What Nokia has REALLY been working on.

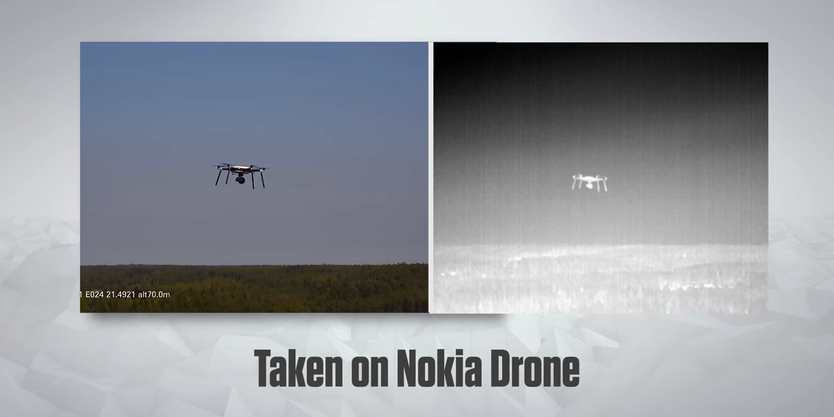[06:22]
We actually sent up two drones, and the job of one of them was just to record footage of the other. And it looks pretty good.